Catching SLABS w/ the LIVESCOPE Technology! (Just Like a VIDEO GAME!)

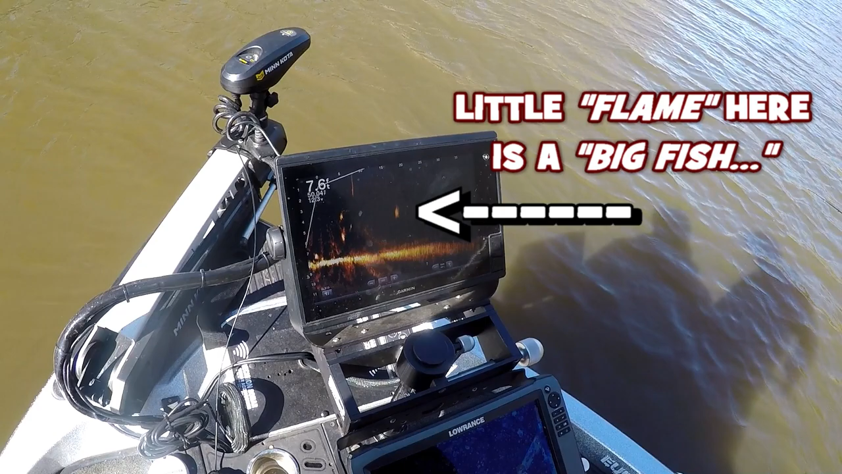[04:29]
Dude, so those little flames over here, they're like fish.
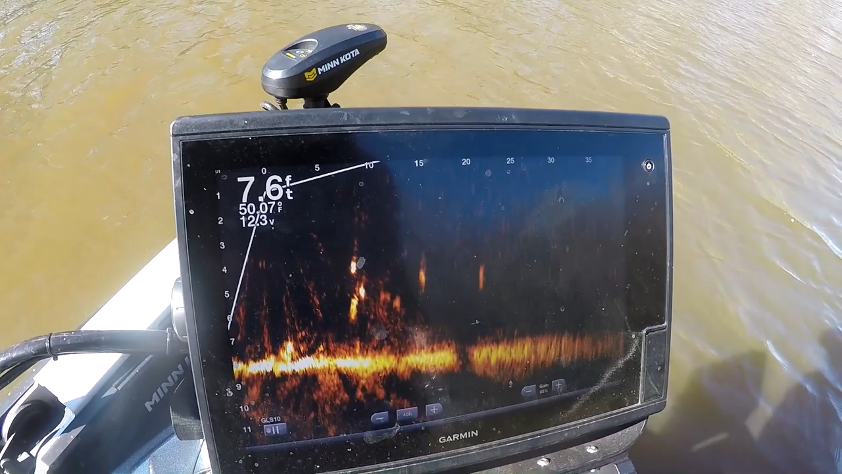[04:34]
On screen: depth 7.6 ft, water 50.07°F
Yep. This is fish. Yep. All of these are fish.
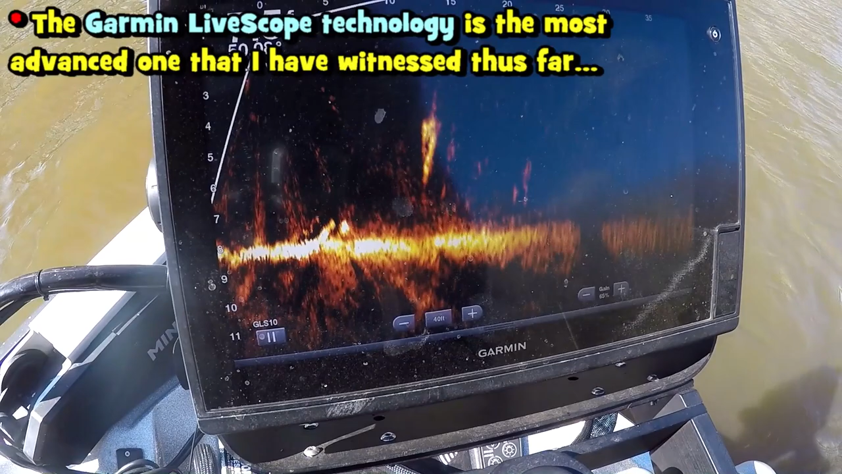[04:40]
This LiveScope, and when you jig your stuff in front of them or throw lures in front of these little flames, you see them moving and stuff, yeah, and coming together?
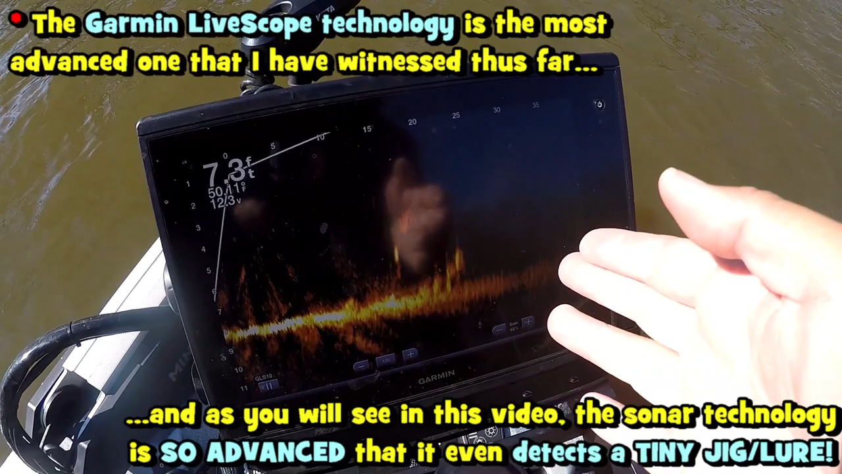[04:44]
On screen: depth 7.3 ft
You see them grabbing it.
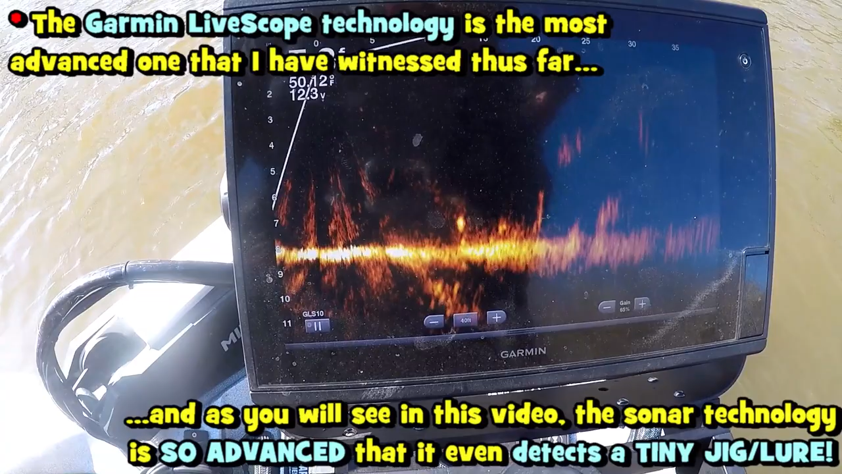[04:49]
Gosh darn, this, the LiveScope technology is definitely way too advanced, bro. So there's definitely some fish around here, huh? All right, let's catch them, man. That's what's up.
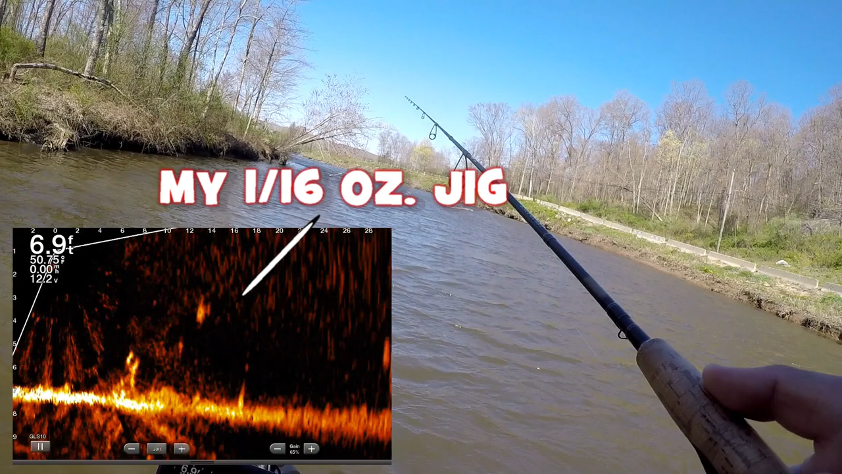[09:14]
On screen: depth 6.9 ft
Jig is there. Oh, yeah, I see. I see, that's my jig right there. Fish on. Right there, guys. That one I saw. Oh yeah, dude. That's super cool, man. Holy smokes, bro. It's really like playing a video game, bro.
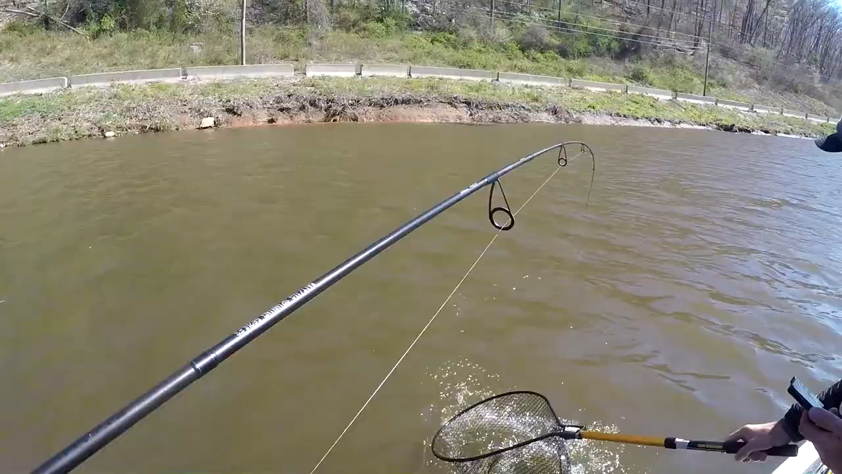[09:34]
This is unbelievable, bro. Yo, thank you so much for teaching me the technology here, man. Wow, dude. I saw that little flame thingy, man.
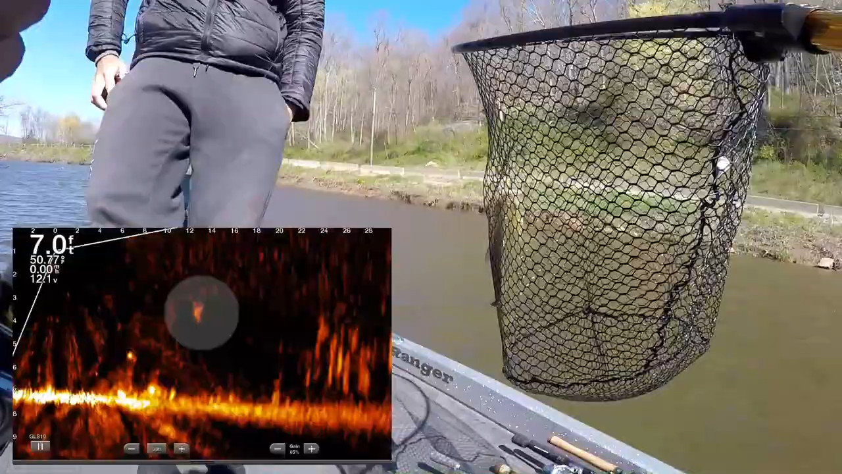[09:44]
On screen: depth 7.0 ft
I kind of located the jig. That was crazy. The fish just came and boom, set the hook, you know. It's a good one. Wow, that is crazy. Yeah, that's a nice one. Check that one, Jack. Check that out, guys.
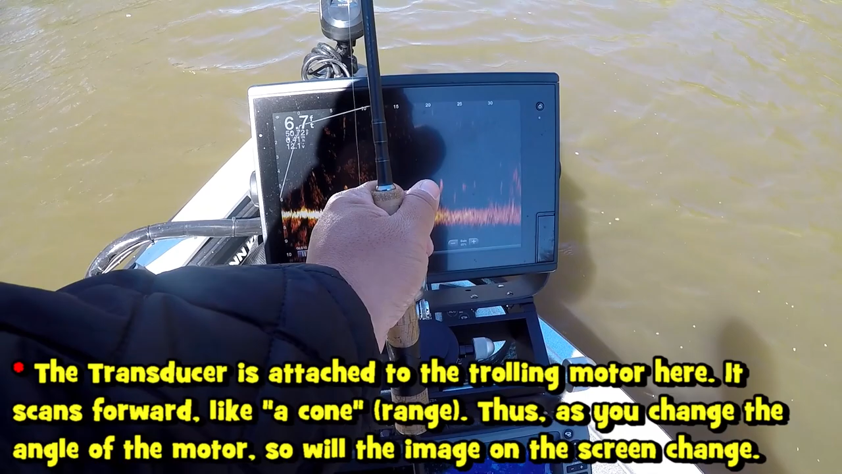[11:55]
I mean, it's a little bit tricky in this video because there's wind, so it's tougher, but I've been getting the hang of it.
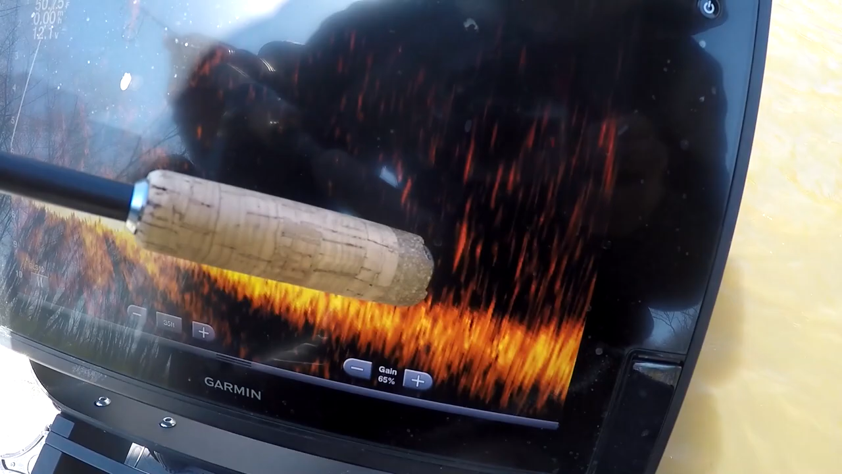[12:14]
So you guys see like this one flame right over here, single one. Yeah, kind of need to be on that all the time because of the wind right now. But when you see like one little flame just popping, yeah,
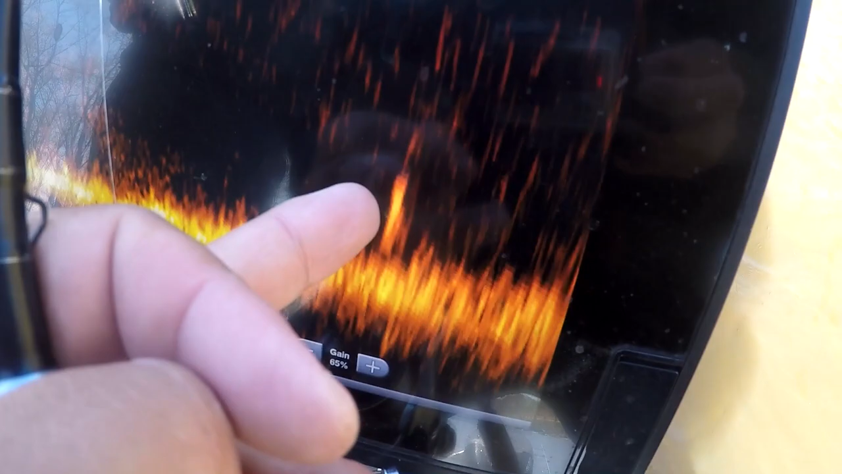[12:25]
like that one suspended right over there or suspended over here, that is usually like, it can be a big crappie. Obviously, it could be different species. That's what we're going to be targeting right now.
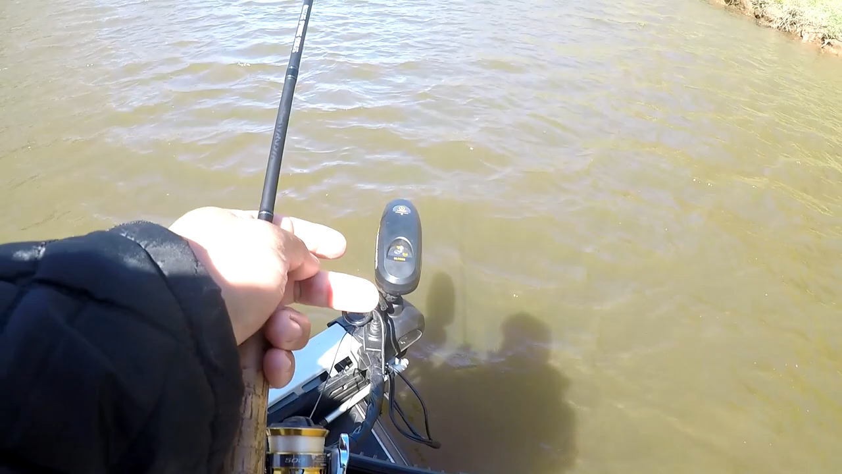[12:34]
We're going to be pretty much going to different places here, playing with the trolling motor.
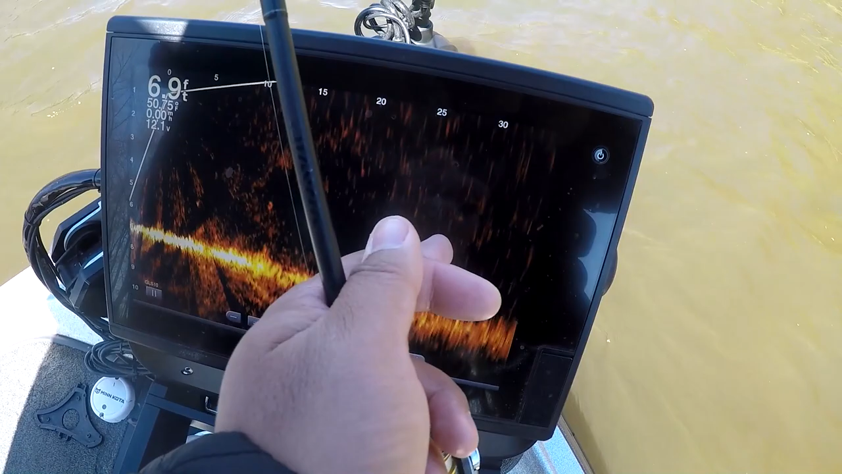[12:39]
On screen: depth 6.9 ft
And when we see like one or two big flames just coming up here, yeah, there was like right there, you know, like Castlevania stuff, you know?
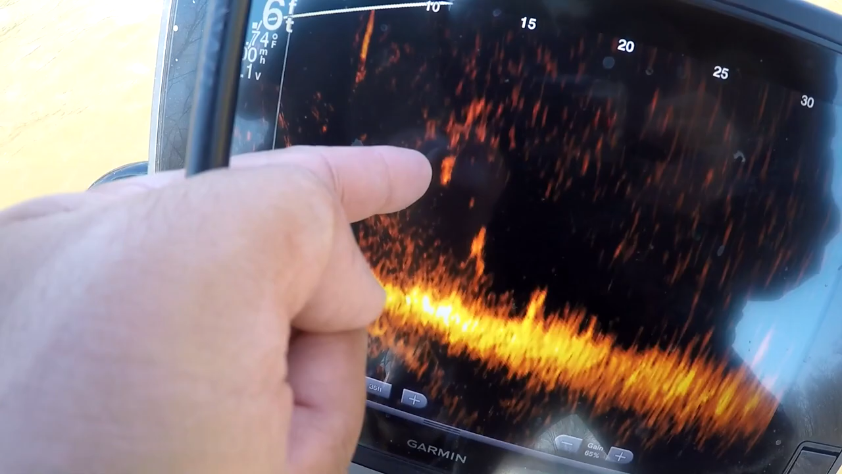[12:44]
That's like when we're going to try to catch him.